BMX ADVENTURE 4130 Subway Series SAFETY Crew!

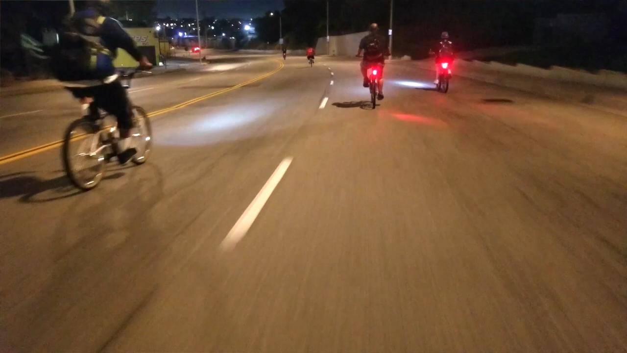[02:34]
But you know, this especially when we do the safety crew ride, it will be a very fast-paced ride.